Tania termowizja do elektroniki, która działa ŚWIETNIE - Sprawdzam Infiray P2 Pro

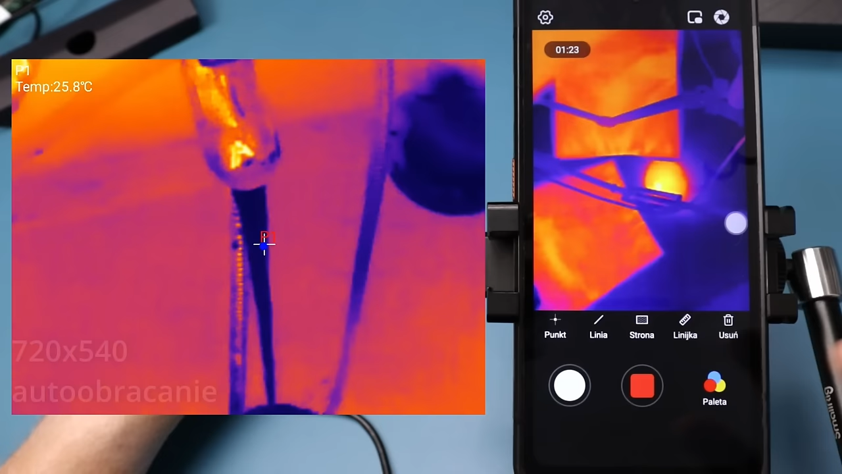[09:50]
On screen: spot 25.8°C
Filmy są robione z dźwiękiem i są prawdopodobnie w rodzieczości tego okna tutaj, które widzimy na żywo.
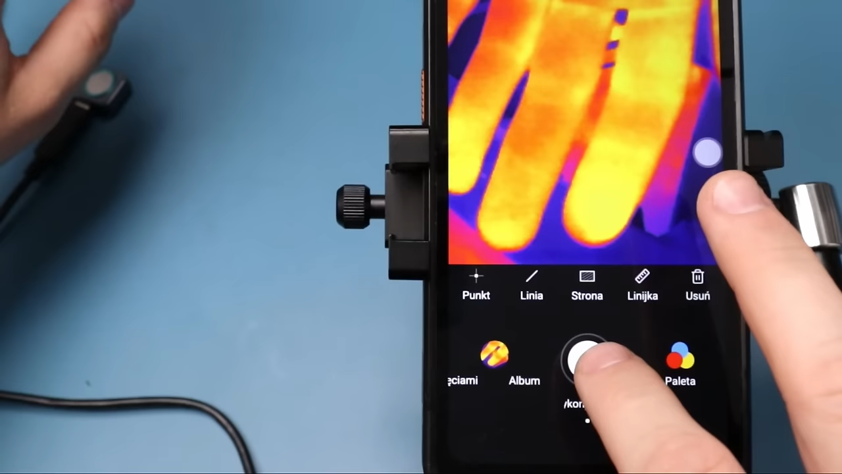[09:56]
Jeżeli chodzi o robienie zdjęć, to zauważcie, po ich zrobieniu możemy sobie wejść tutaj w galerię, wybieramy zdjęcie
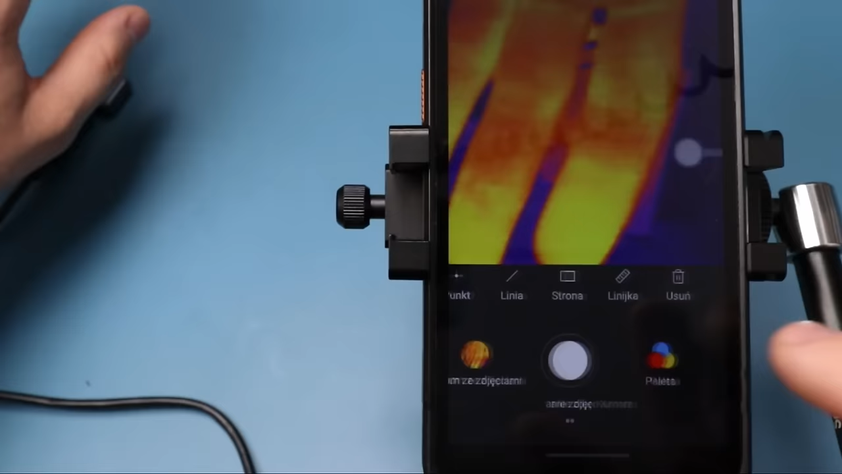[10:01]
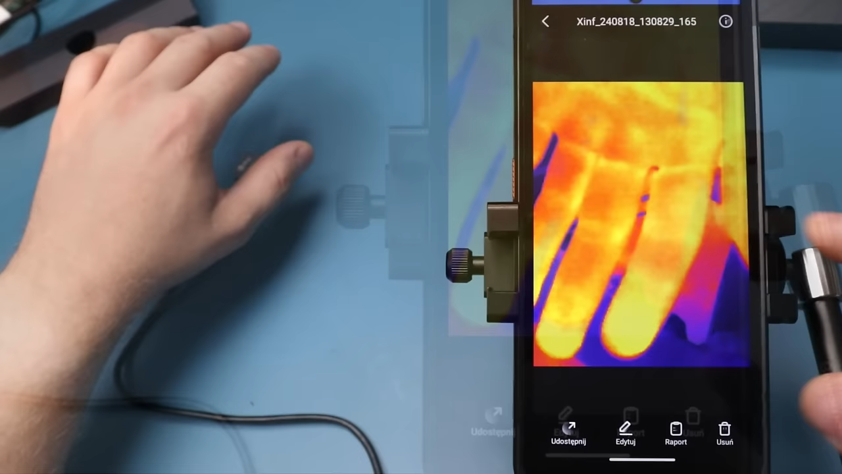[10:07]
i zdjęcia zapisywane są z danymi termicznymi. Zobaczcie.
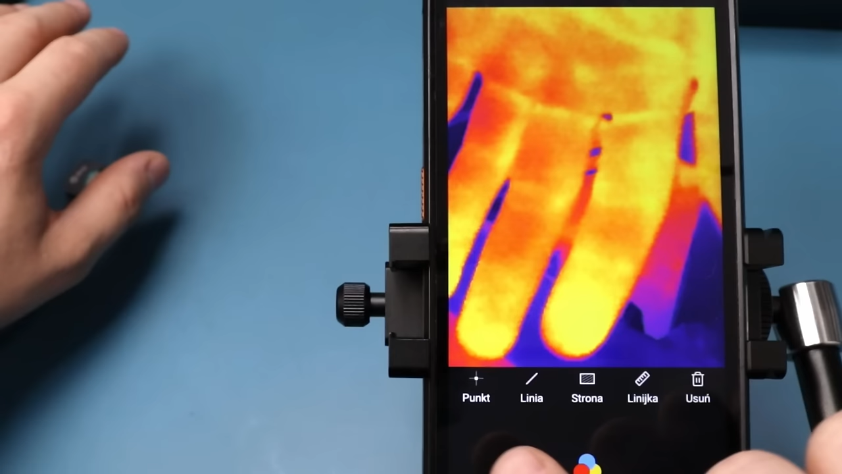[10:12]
Klikamy edytuj i mamy tutaj te same opcje, które mieliśmy podczas pomiaru na żywo i spójrzcie, jak to wygląda. Także super sprawa.
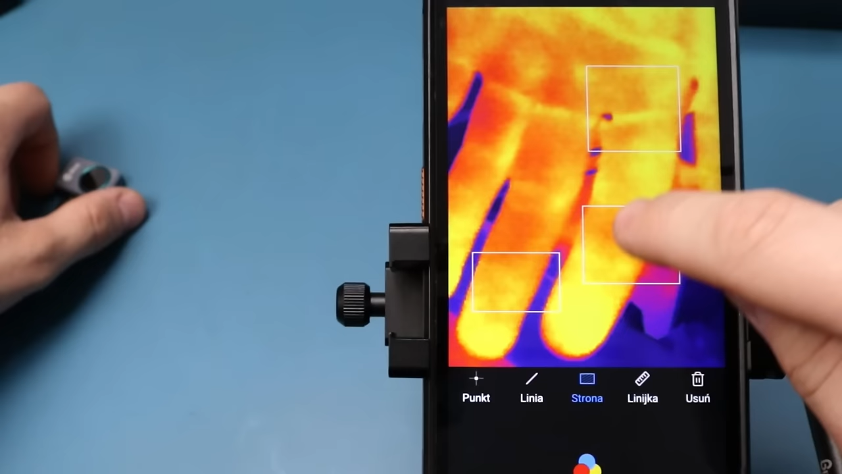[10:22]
Możemy sobie zapisać dane zdjęcie do późniejszej analizy. Nawet możemy sobie zmienić paletę.
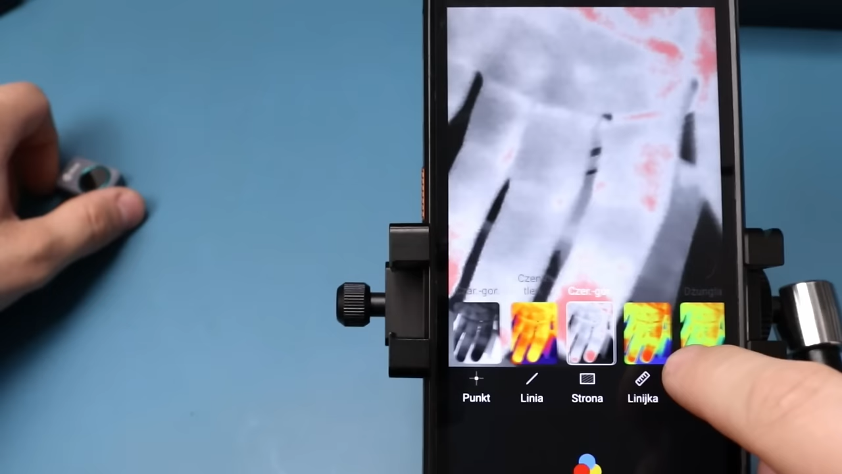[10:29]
Fajnie. To generalnie wszystkie opcje.
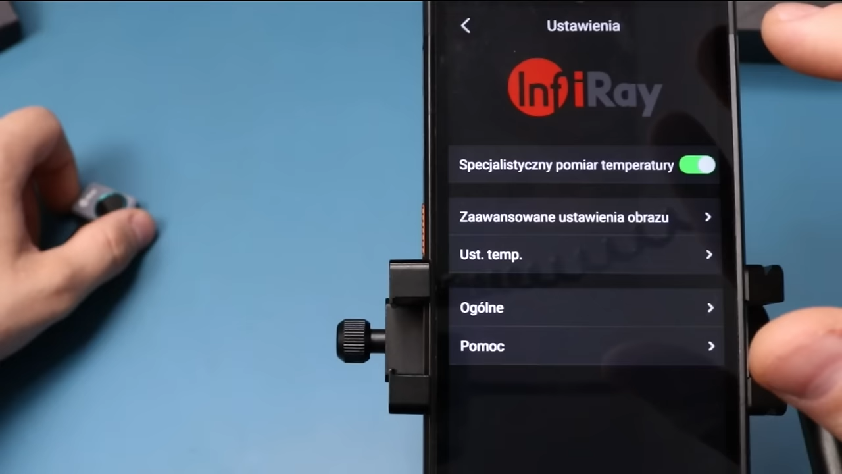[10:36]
Jeszcze pokażę Wam ten niespecjalistyczny pomiar, jak to wygląda. Wtedy znikają nam te opcje tutaj i pojawiają się trzy punkty pomiarowe i zobaczcie,
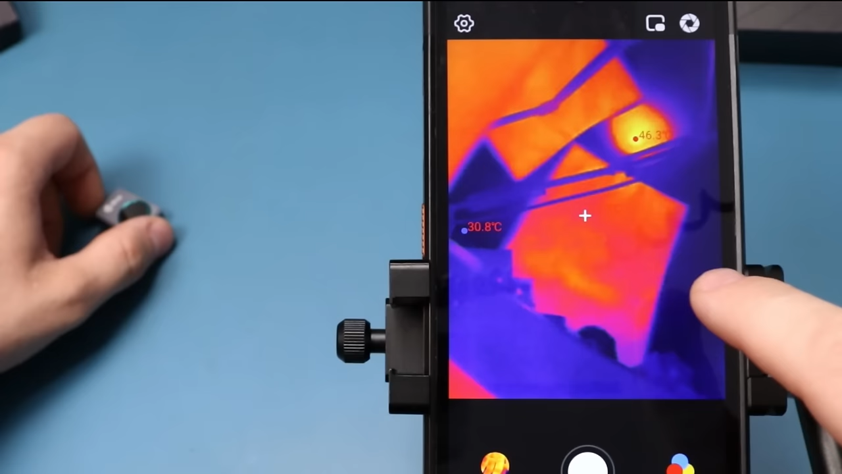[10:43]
że one są w tym momencie czerwoną czcionką. Strasznie to kiepsko widać. Kilka słów, jeżeli chodzi o aplikację na komputer. Kamerki nie mam podłączone do swojego kompa, tylko do warsztatowego tableta. Z tego względu, że na moim komputerze jest już tyle sterowników, że wszystkie kamerki przestały mi działać. Aktualnie nie ma możliwości ich przetestowania. Także jeżeli ktoś zamierza kombinować z różnymi programami i sterownikami, bo są inne programy do tych kamer, to radzę Wam utworzyć sobie jakiś punkt przywracania albo jakąś kopię zapasową,
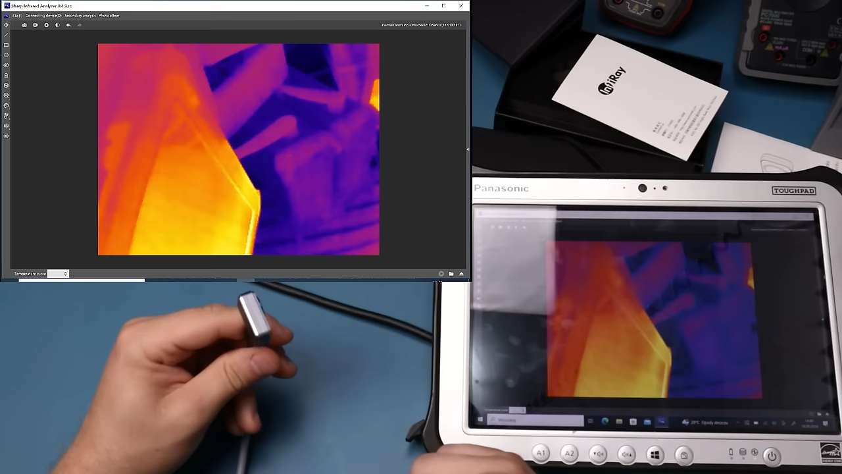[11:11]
bo po prostu w tym momencie, mimo odinstalowania tych sterowników, nie chcą mi te kamerki w ogóle działać. A jedyny raz, kiedy działały, to działały właśnie tak, jak na tym tablecie. Mam nadzieję, że to widać. Widzicie, co się dzieje z tą paletą kolorów, jak ruszam kamerką. O, teraz. Nie jest to kwestia połączenia. Kabel jest dobry. To jest coś z tym programem.
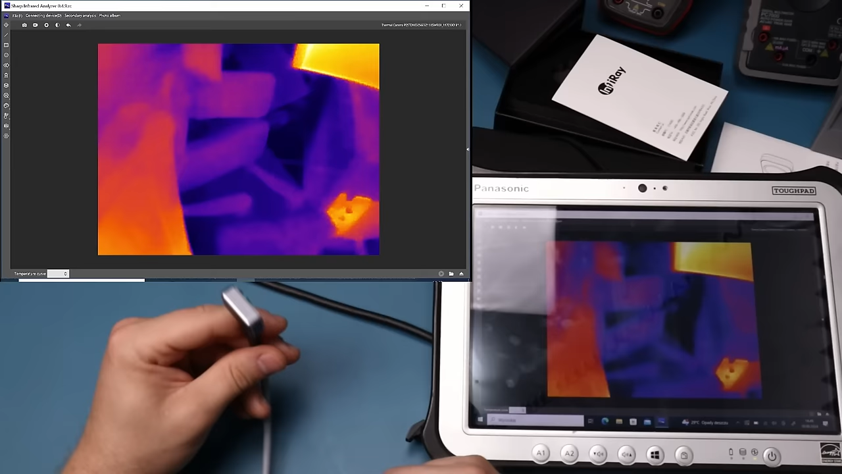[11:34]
Nie mogę sobie z tym poradzić. Pokazuję po prostu, jak to działa u mnie. Czasami to przechodzi, a czasami zostaje. Co Wam mogę więcej powiedzieć o tym oprogramowaniu?
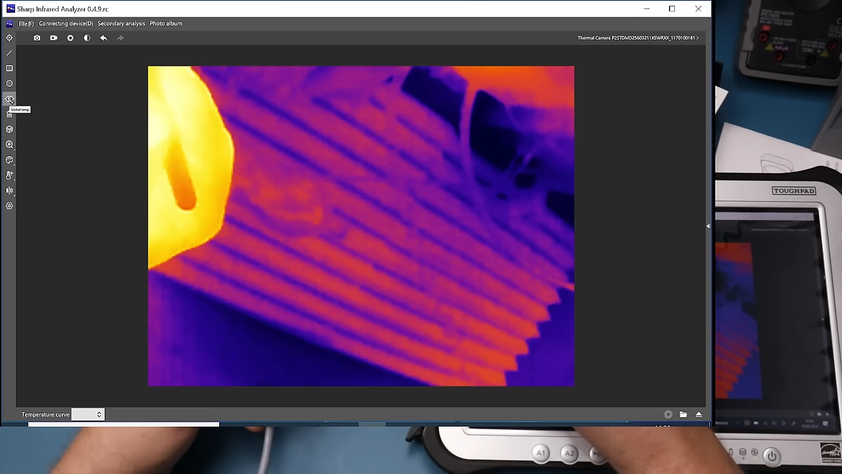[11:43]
Pomiary temperatury jakieś tam są.
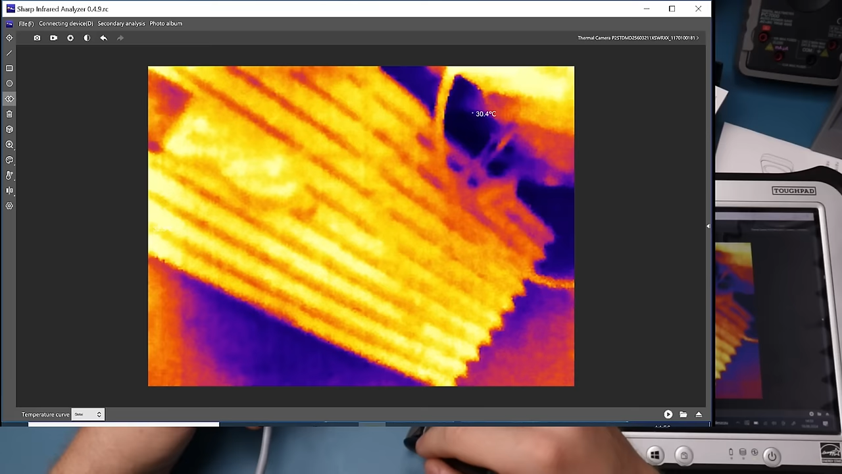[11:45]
Tutaj z boku mamy dodatkowe okno. Pomiary obszarowe też jakoś działają.
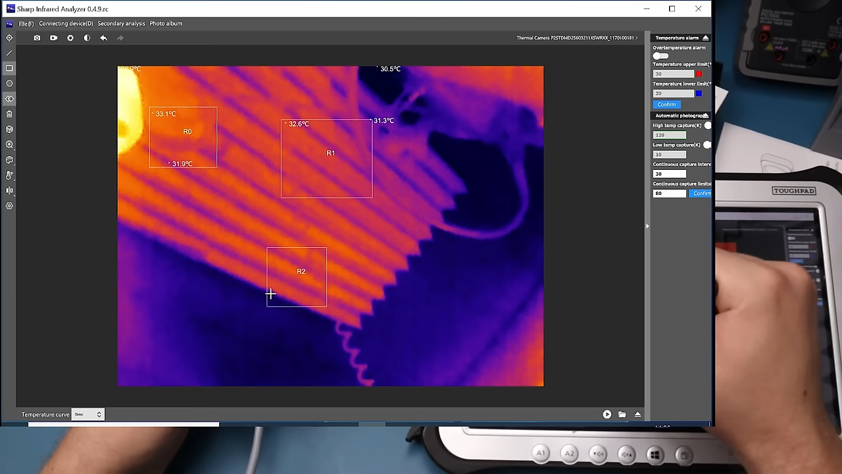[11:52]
Obszary kołowe mamy.
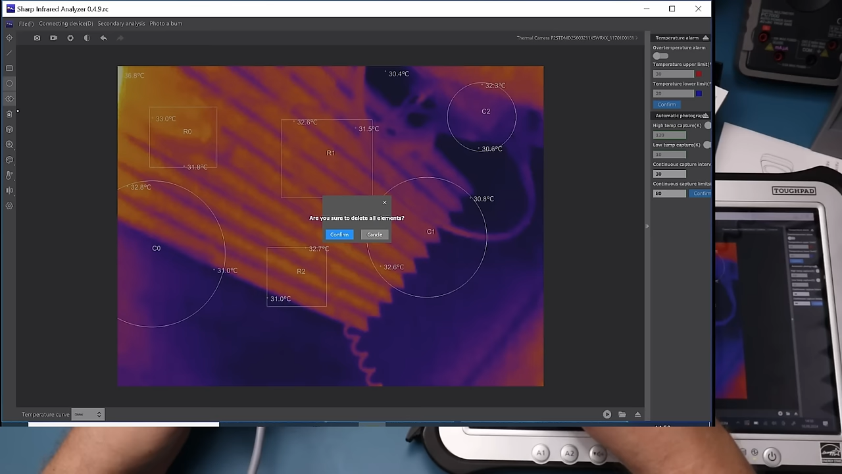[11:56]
Możemy tu usunąć wszystko. Możemy sobie zmieniać palety kolorów.
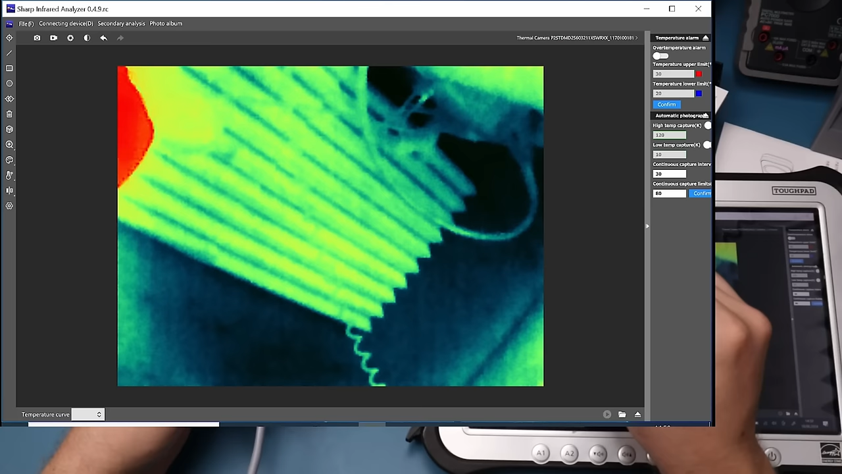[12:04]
Także powiedzmy, większość opcji tutaj działa. Ale jeżeli kliknę na przykład w ten sześcian, nie wiem co to jest,